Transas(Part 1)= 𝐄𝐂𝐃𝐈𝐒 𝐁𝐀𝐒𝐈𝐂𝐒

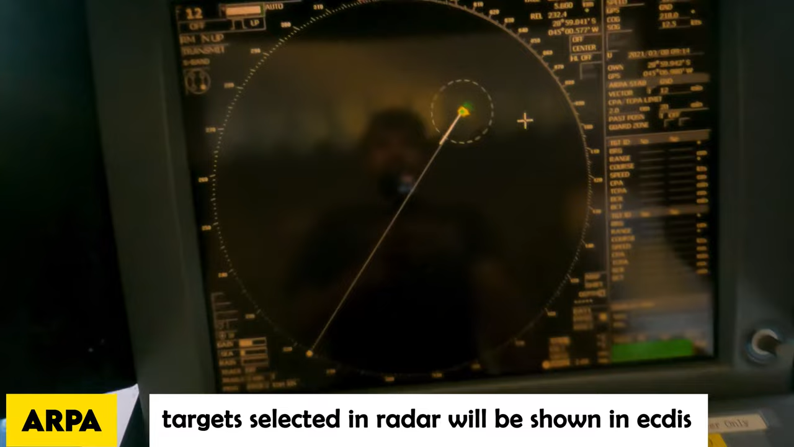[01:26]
have any targets over here so for example if I acquire something like let's
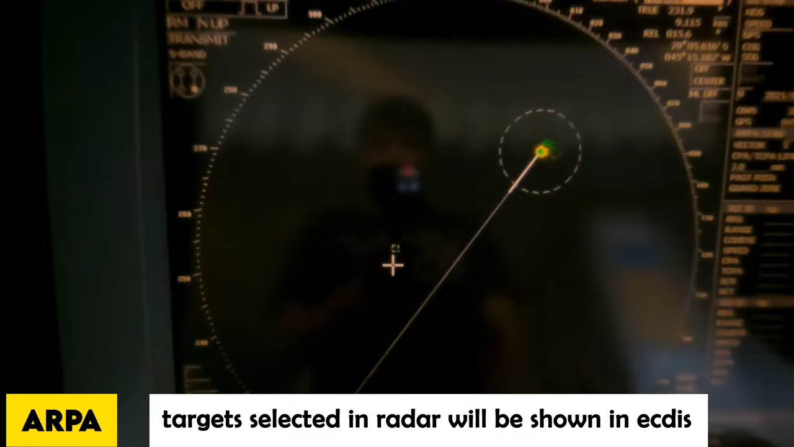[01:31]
just assume that there was some target over here and I've acquired that you can see